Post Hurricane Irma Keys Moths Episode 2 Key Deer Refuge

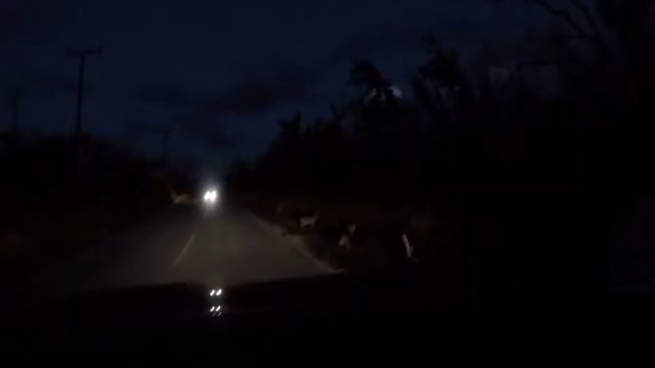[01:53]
Hey deer, please move. Please move, Mr. Deer. Thank you.